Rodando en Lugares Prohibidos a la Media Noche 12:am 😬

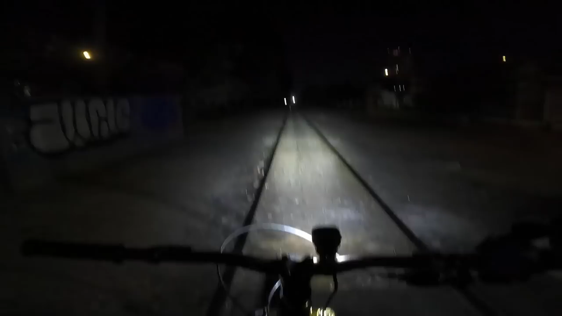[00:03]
Pues bien, amigos, el puente donde robaban es aquí. Primero vamos a ver si hay gente abajo en el puente, amigos. Lo que hacen es aventarte de la bici. La verga, así está. Si da miedo, la neta, ¿eh? Pues ni modo, hay que darle chingue su madre.
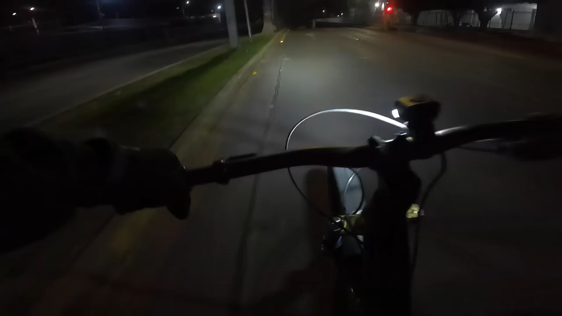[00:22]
Como vieron en el título del video, el día de hoy vamos a salir a probar estas luces superpoderosas a la calle.
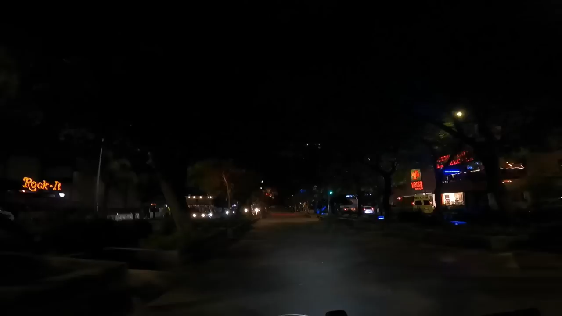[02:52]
Y esta rodada está patrocinada por mis amigos de The Magic Shine. Es una buena noche para pedalear. Estamos como a 15 grados. Estoy haciendo un poco de fresco, pero... Todo bien, amigos.
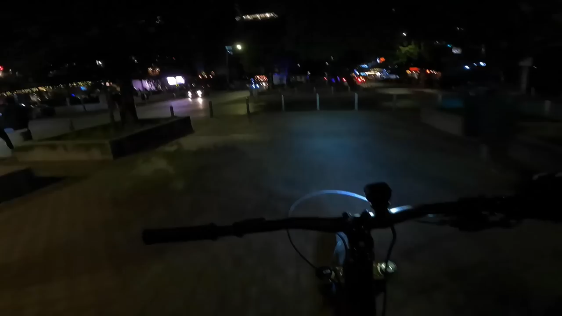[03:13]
La neta, ya llevaba una semana con gripe. Y bueno, ya tenía ganas de salir a pedalear, la verdad. Esto que están viendo ahorita es la lámpara de The Magic Shine, pero... Aún no están viendo todo el potencial, amigos. Esta lámpara tiene un poder increíble. Es increíble.
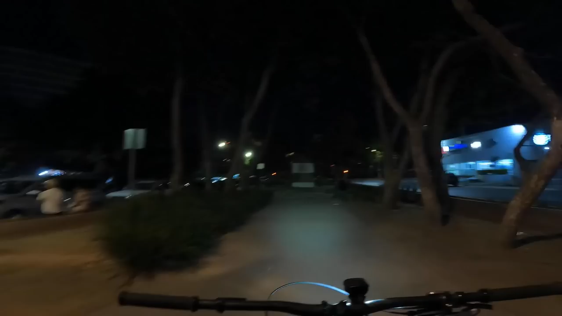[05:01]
Y bueno, amigos. Estamos aquí cerca de la zona industrial de Guadalajara.
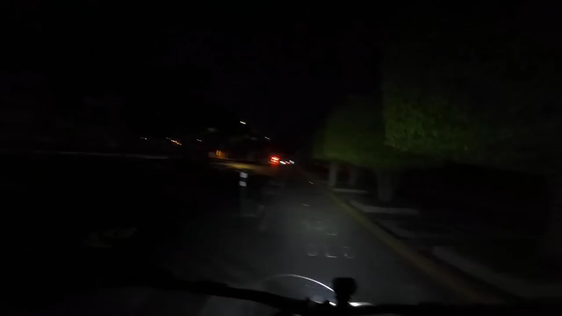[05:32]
Vamos a ver los niveles. Segundo... Tercer nivel. Chequen cómo se ilumina la vía, amigos. Esto está bien loco. Los árboles también. Y aquí tenemos otro nivel. Amigos, no es por nada, pero... Creo que algunos carros me van a odiar... Por esta potencia de luz que estoy manejando.
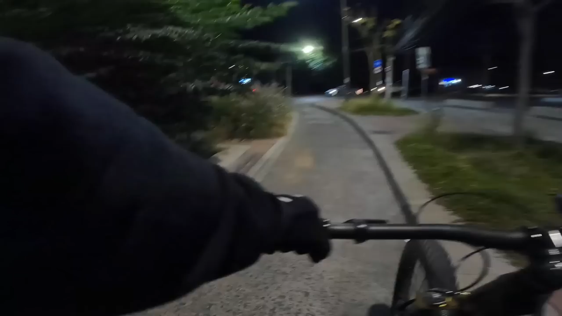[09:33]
pues bueno banda ya logré recuperar el aliento eso es bueno vamos a seguir pedaleando esa bajada si estuvo bien extrema chequense este poder amigos pudieron verlo por aquí tenemos estrobos también
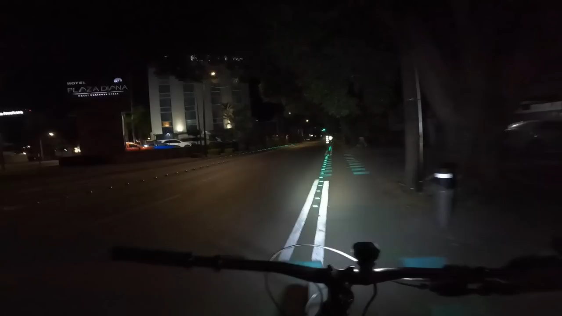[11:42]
como les digo es una excepción realmente pero aún siento miedo cuando paso por ese puente precisamente por los videos que llegué a ver como algunas personas pues eran despojadas de sus bicicletas con violencia por pequeños grupos como les digo chequense nada más el poder de esta luz o sea pedalear con esta seguridad
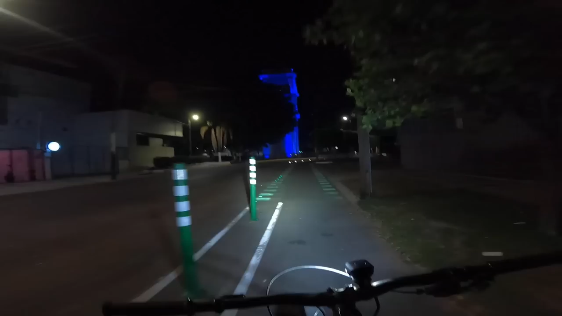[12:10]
de que puedes ver hasta una hormiga en el piso si así lo deseas la neta está bien chingón
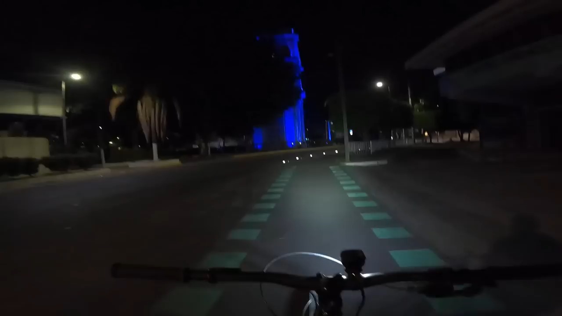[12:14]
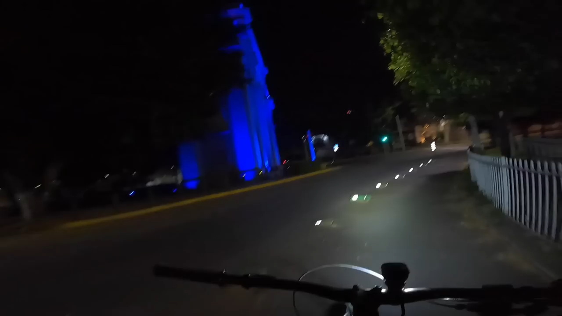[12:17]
no se los voy a mentir yo creo que es definitivamente la mejor luz que he utilizado
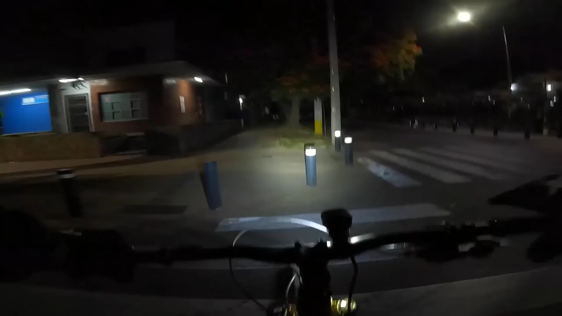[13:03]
bien amigos aquí encontré una calle digna de iluminar chequen sin luz
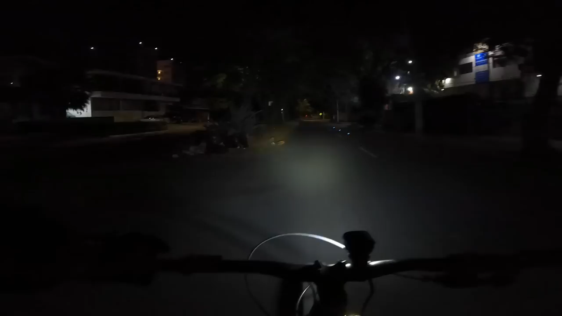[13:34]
o sea la parte chida es que la seguridad de tu bici aumenta demasiado ya que obviamente los carros te van a ver 50 o 60 metros a la distancia entonces creo que ese es un plus bastante chido la seguridad sobre todo y creo que es por lo que valdría la pena comprar una lámpara como esta y claro ahorita les voy a mostrar otros
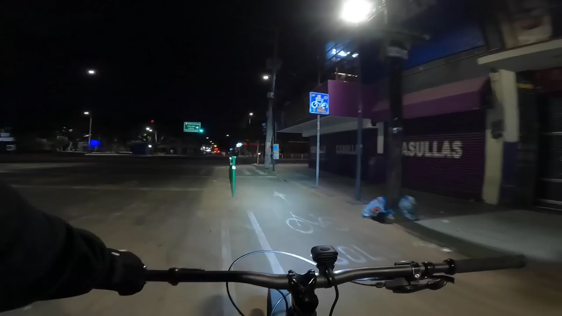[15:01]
al gobierno de Guadalajara ha hecho una buena inversión en iluminar las calles que bueno para ser sinceros yo creo que eso también puede ayudar a reducir la delincuencia y bueno la verdad es que no se la estoy cromando al
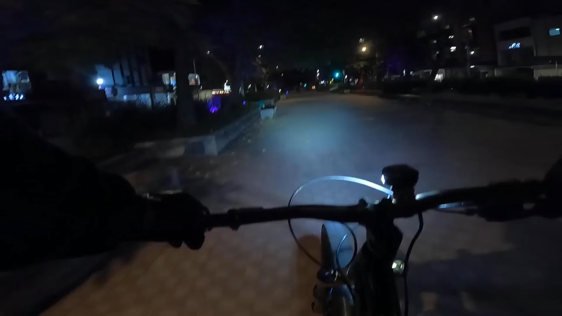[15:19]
gobierno actual pero es algo bueno